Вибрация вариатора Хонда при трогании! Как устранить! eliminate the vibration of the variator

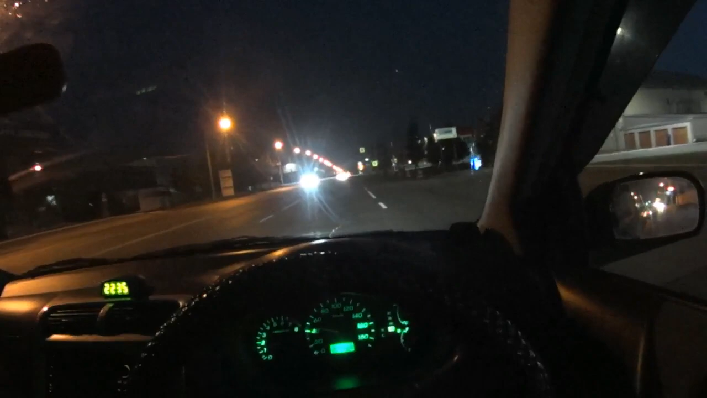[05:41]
Так вот, сейчас передвигаемся по ночному Барнаулу Надо было по делам съездить И заодно, как бы, тестирую вот это трогание Ну, от которого вибрация шла Когда я слил
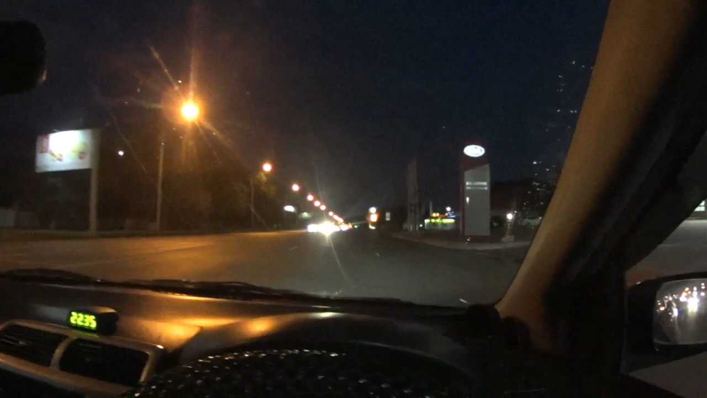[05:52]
Сделал уровень масла То есть слил лишнее И сделал, как положено, по уровню Ну, вот, насколько могу сказать Пока все нормально Сейчас остановлюсь на перекрестке На светофоре И обязательно Включу камеру, чтобы показать Как это трогание происходит Ну, вот, смотрите Начинаю трогаться
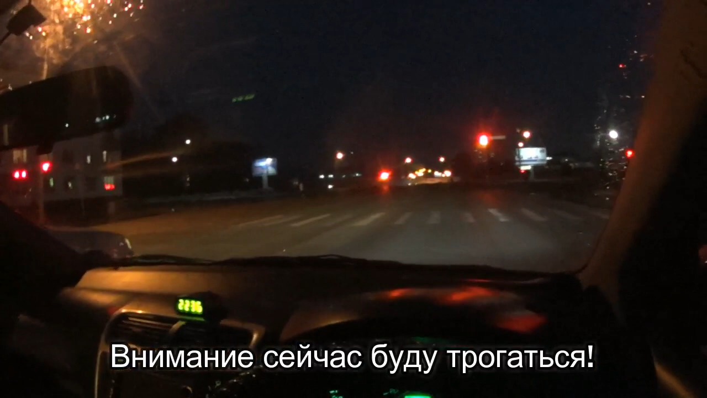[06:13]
Видите, никаких толчков Ничего нету Ну, то есть Помогло Бывают, конечно, моменты Ну, вот, в последнее время Как бы вам сказать Когда только уровень установил масло То ли оно не затекло То ли коробка не адаптировалась Какие-то еще толчки были А вот немного поездил День-два И, как бы, намного лучше стало Вот, я еще грешу на полуось
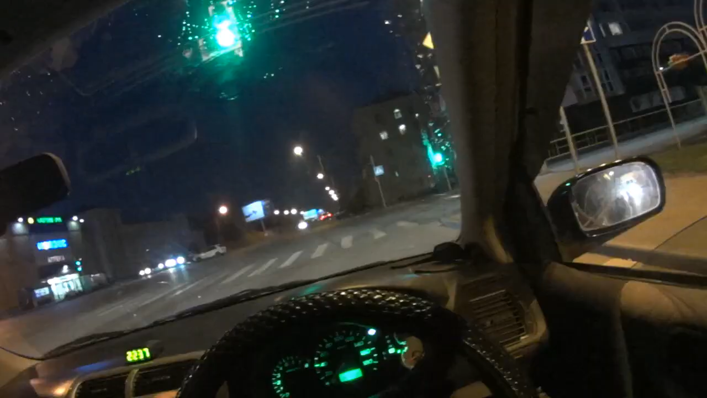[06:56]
Трогаюсь Нет, практически вибрации нету Но я не резко, опять же Еще раз включусь Так, ну все Последний тест на трогание
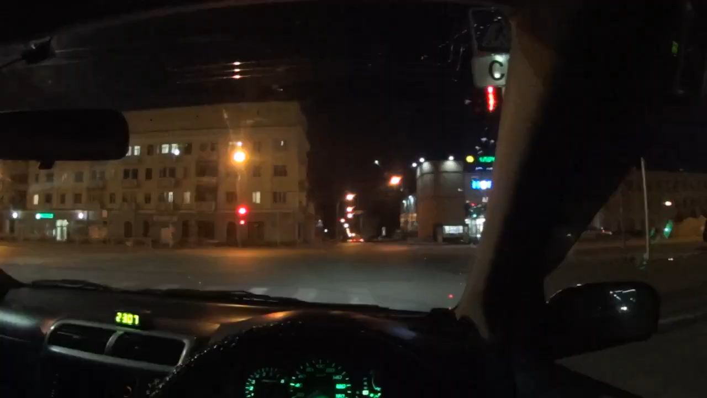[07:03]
Вот, небольшой Совсем небольшой толчочек По сравнению с тем,
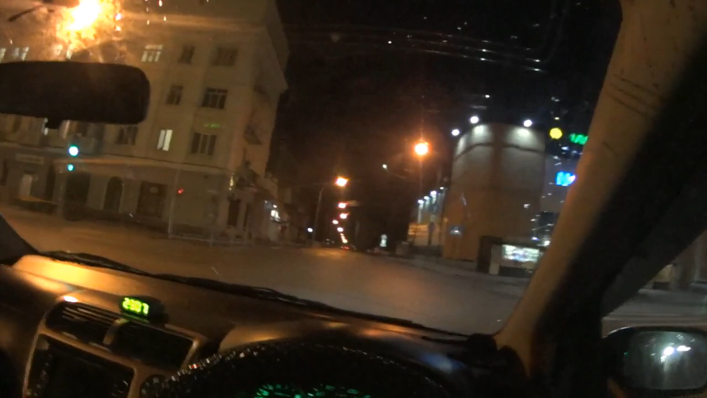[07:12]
что раньше было Ну, и то я стараюсь резко стартовать Ну,